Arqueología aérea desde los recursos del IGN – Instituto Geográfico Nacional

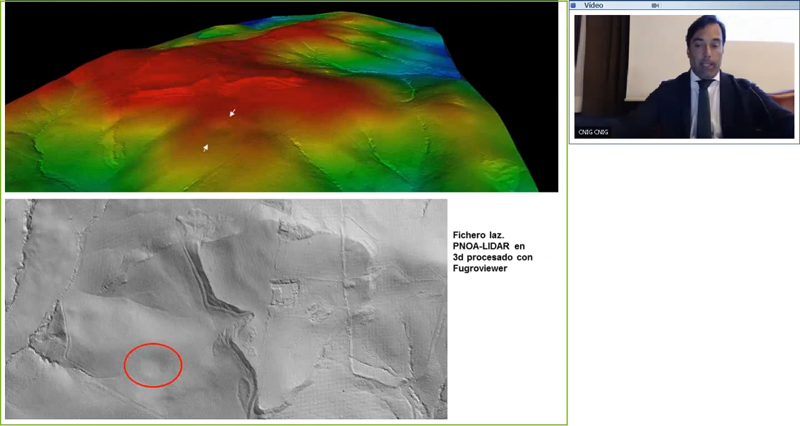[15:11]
en FugroViewer, ya veíamos pues una pequeña concavidad, aquí en la zona de la puerta, en la conexión de la puerta occidental, pues que bueno, que tenía buena pinta. Esto tenía buena pinta de que fuera un edificio. ¿Por qué? Pues porque la curva de nivel va muy bien por aquí, pero esta otra curva no obedecía nada.
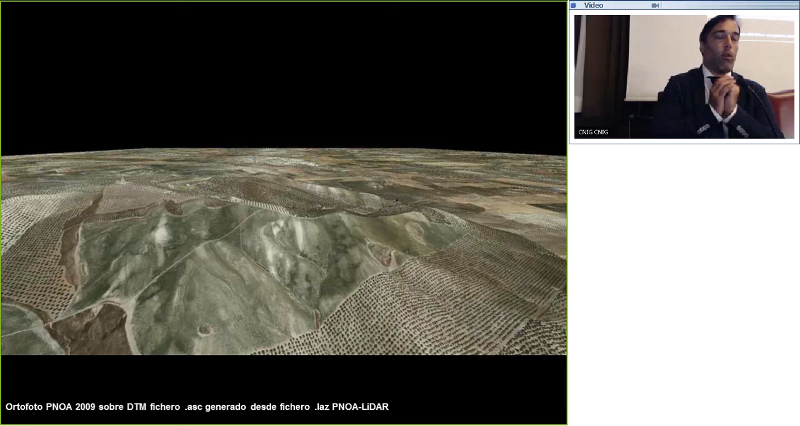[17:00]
Como una gelatina, superpusimos la ortofoto del 2009 al modelo digital del terreno generado desde el archivo LAS y el resultado pues, fue extraordinario. El anfiteatro se veía perfectamente. ¿Cuál es la prueba aquí del millón? Si yo superpongo la ortofoto sobre el LiDAR y eso me sale para acá, me sale cóncavo o me sale recto, pues no hubiera sido un anfiteatro. Pero en el momento que superpuse una cosa con otra, eso está así, clac.
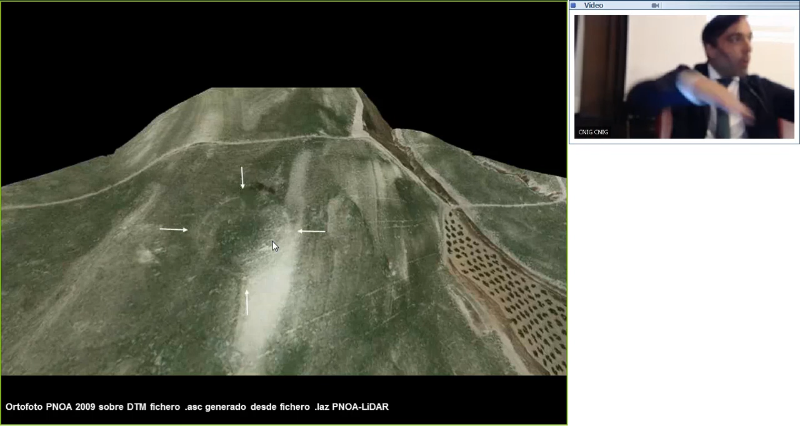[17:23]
Hizo una cuenca de deposición ovalada, pues que es lo que tenía que resultar. Por lo tanto,
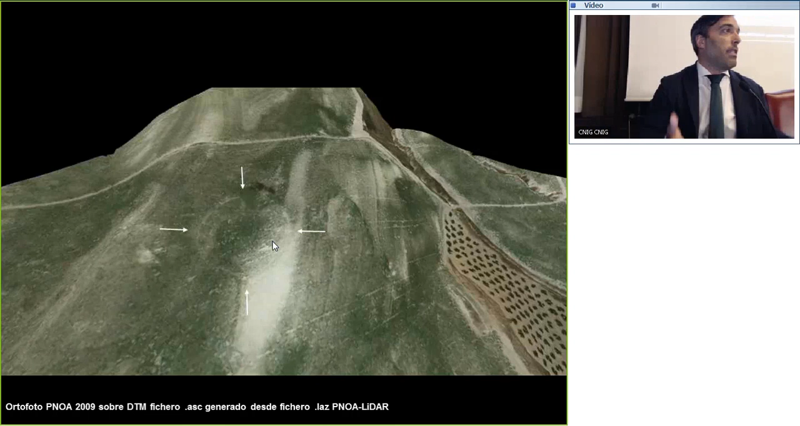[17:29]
las dos dimensiones y las tres dimensiones son necesarias e imprescindibles para la comprobación de que aquello que vemos en la ortofoto o en el LiDAR de verdad es así. Y no vale jugar solo con una de las dos herramientas.
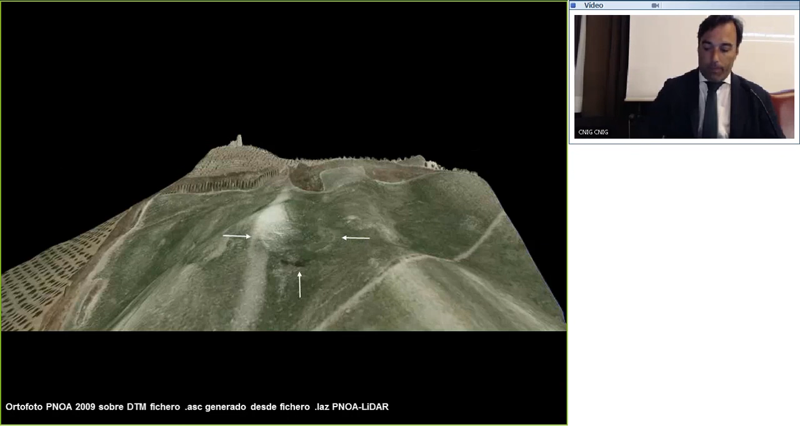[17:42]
Hicimos distintas pruebas y se veía perfectamente, pues desde donde lo pusiéramos, pues se veía perfectamente el ovalado. Las medidas, pues 69 por 64 metros.
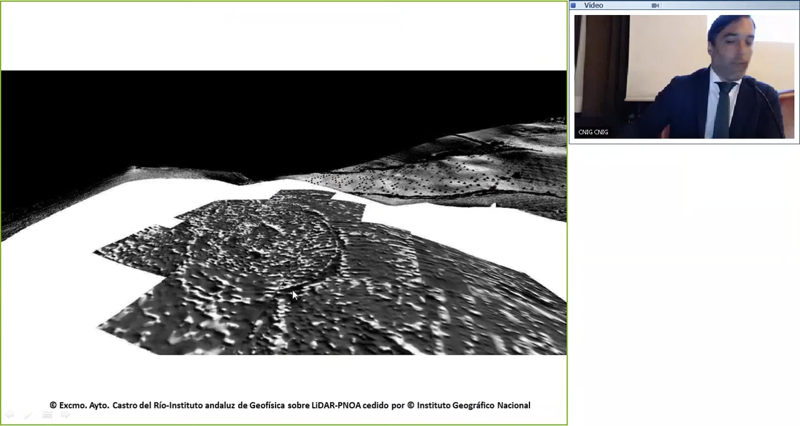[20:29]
Reveló perfectamente el óvalo del anfiteatro y no solo eso, reveló lógicamente toda la conexión de este nuevo edificio con la ciudad.
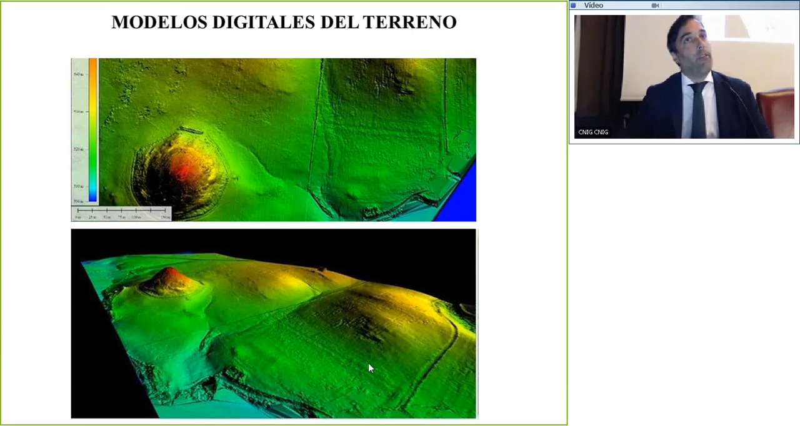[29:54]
Incluso habiendo visto el anfiteatro de Contributa y habiendo visto el anfiteatro de Torre Paredones, haciendo algunas apuestas, o sea, estas curvas que se ven en el terreno,
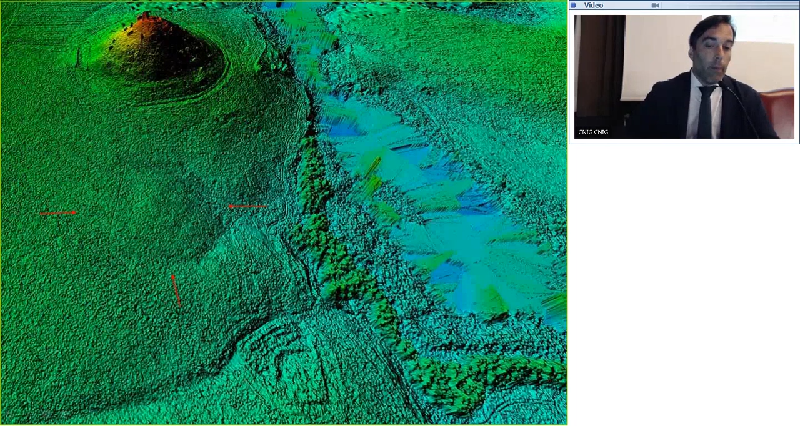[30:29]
Si jugamos con esa interrelieve, pues podemos jugar. ¿Qué nos falta aquí? Una perspectiva geofísica, para que dentro de un año o 2 años, pues yo les diga que aquí hay otro anfiteatro. Pero vamos, muy mal se tiene que dar la cosa para que no lo sea. Combinando esos modelos digitales del terreno con el LRM de ArcGIS, pues también en esta zona de aquí, que es en la que estamos, pues nos da esta cuenca de lava, que bueno, pues nos está ayudando un poquito a ver por dónde tenemos que ir.
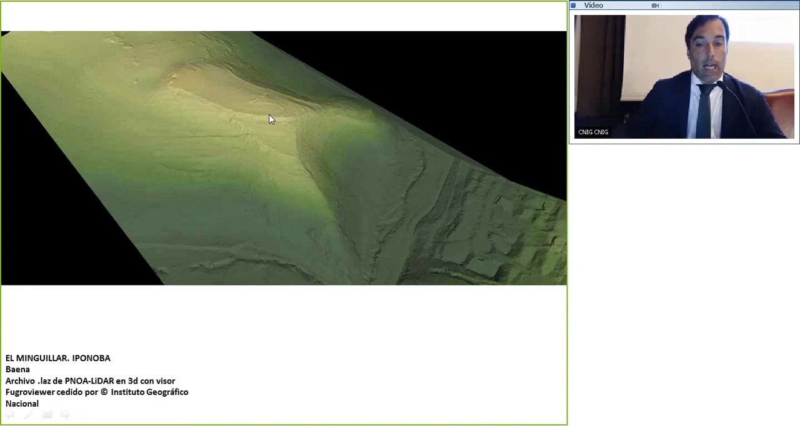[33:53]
Pensábamos que la muralla era solo una, iba solo por aquí. Sin embargo, las murallas son dos y van también por aquí.
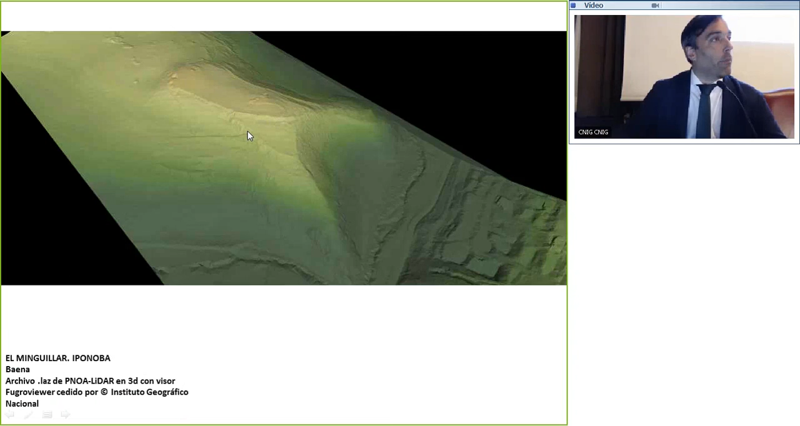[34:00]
Esto ya no lo vemos. ¿Cómo sabemos que esto es así? Porque en este caso tuvimos la suerte de gracia de que el propietario aró las tierras, destrozó esta segunda muralla y tenemos todo el derrumbe de esta segunda muralla en esta zona.
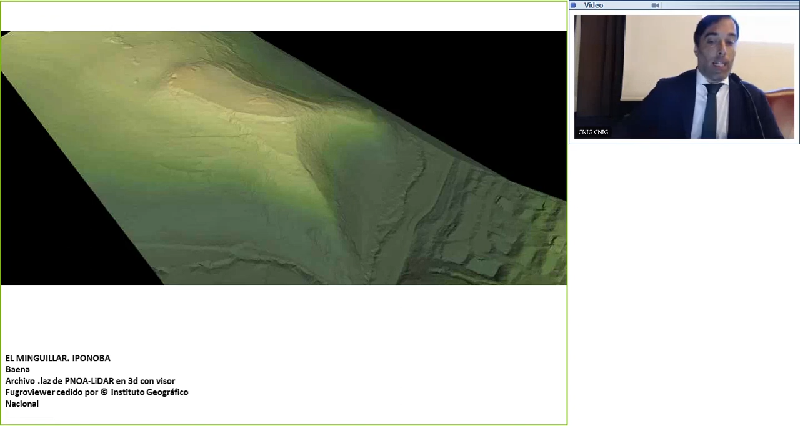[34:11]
Honestamente, vimos primero el LiDAR y luego fuimos allí a ver y se comprobó, y se veía perfectamente. Simplemente esto, descargar el archivo y verlo en fulgor de esta manera para reconocer
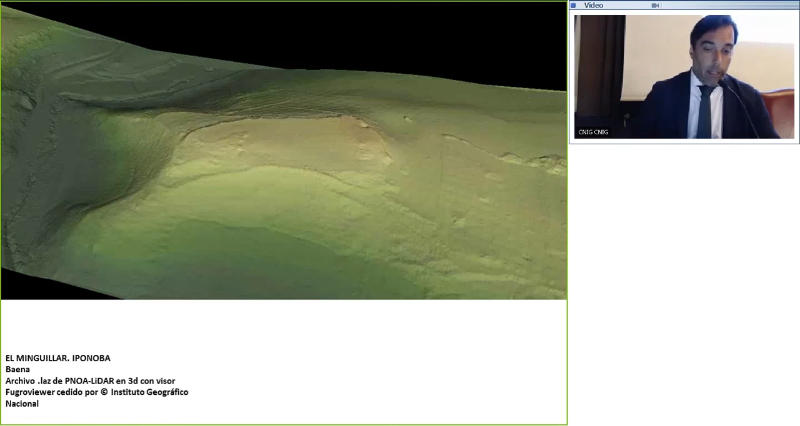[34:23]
que hay una primera muralla aquí y una segunda muralla que va perfectamente por aquí y que se desentraña perfectamente.